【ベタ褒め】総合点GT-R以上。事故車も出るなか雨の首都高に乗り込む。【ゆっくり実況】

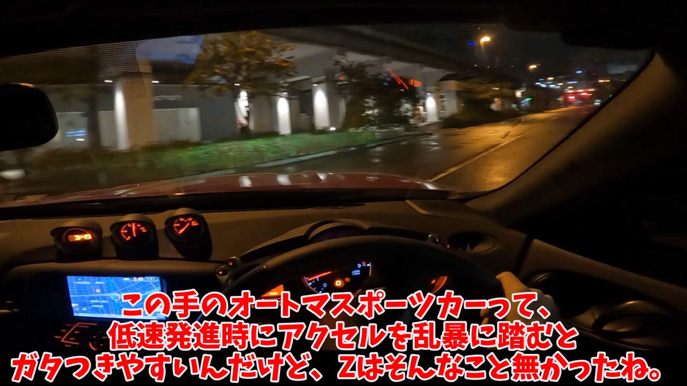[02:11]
低速発進時にアクセルを乱暴に踏むとガタつきやすいんだけどZはそんなことなかったねそして、排気量の割に音が静かアイドリングどころか、4000回転を過ぎても、エンジン音が聞こえてこないレベル静かで素晴らしいけど、流石にこのエンジンの静けさはいただけないせっかくの大排気量V6が、EVのように離さない横幅は1845mm、前後長は4260mm、車重1.5トンで約350馬力のZださてさてちょっと狭い交差点の左折だけど、
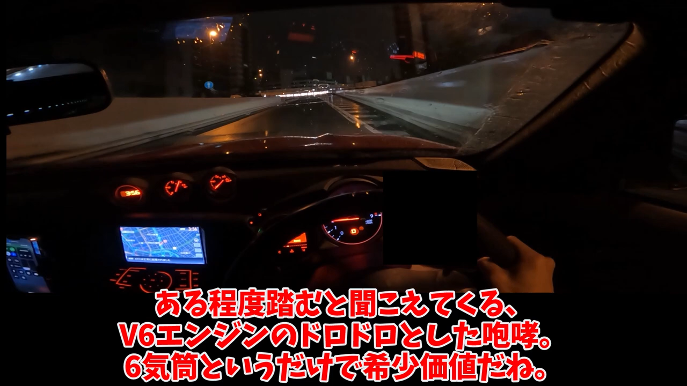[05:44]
ある程度踏むと聞こえてくるV6エンジンのドロドロとした方向6気筒というだけで希少価値だね道も分岐もわからない深夜の雨の首都高に超大排気量FRで乗り込む誰が見ても無謀だが行けるところまで行くしかないとは言ったけどなんでだろうね排気量の割に何も怖さがないんだ車の動きとしてはロードスターの方がよっぽどよっぽどよっぽど危ない雨だし道を知らない首都高だから緊張してたせいで神経を分析にあまり避けなかったことはあらかじめご理解くださいねさあ雨の路面で油断
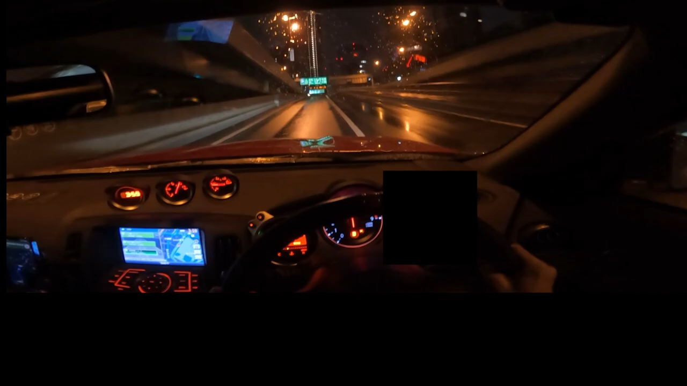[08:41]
先も見えないのでアクセル回路を抑えてリリースもとにかく早くここ潮止めイスジって言うんだっけ合ってる?トリッキーなコーナーだが恐怖感は全くないタイヤへの強い負荷というかこの状態で段差乗ったら危ないなというその領域のGはマシンに与えないように乗っていたこれはつまり限界領域での挙動なんか確かめられるような状況じゃなかったということだがZからはGTRの遺伝子も感じる安定感の中で上乗せされる同等のV6エンジ